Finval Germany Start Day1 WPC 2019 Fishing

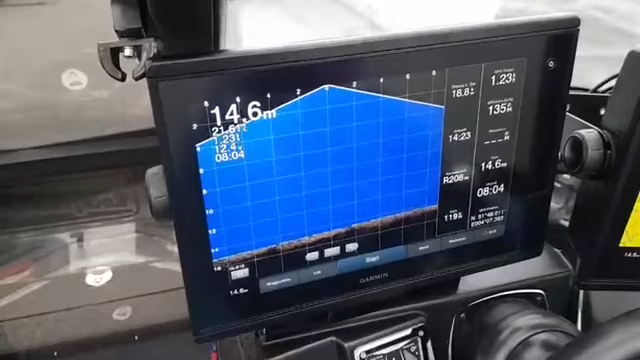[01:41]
On screen: depth 14.6 m
scope hier von garmin auf dem boot hier live scope wo man auch wirklich
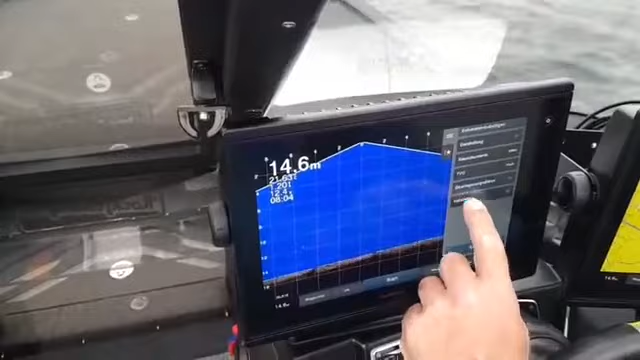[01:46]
On screen: depth 14.6 m
die fische erkennen kann das ist total abgefahren die neueste technik hier von garmin
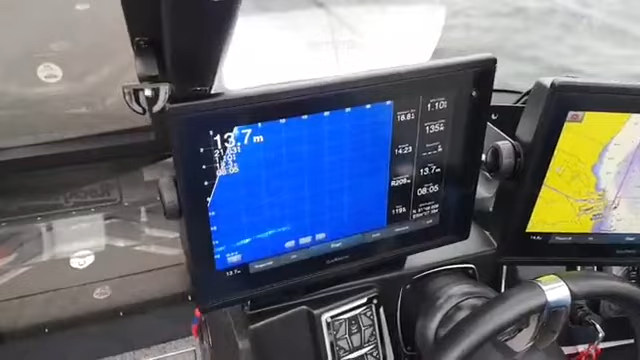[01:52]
On screen: depth 13.7 m
und jetzt machte alexander so ein vorwärts boot an und dann kann man auch vorausschauend sehen ob da fische
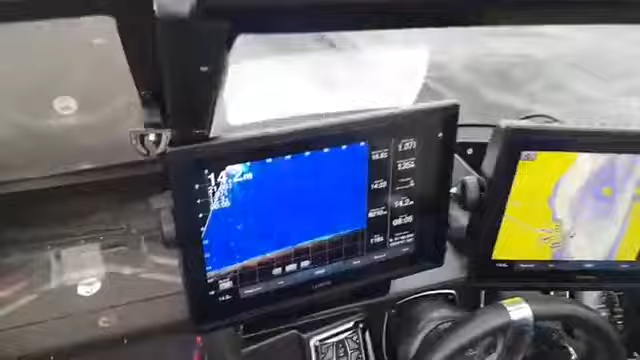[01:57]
sind also völlig krank aber was nützt einen die beste technik wenn die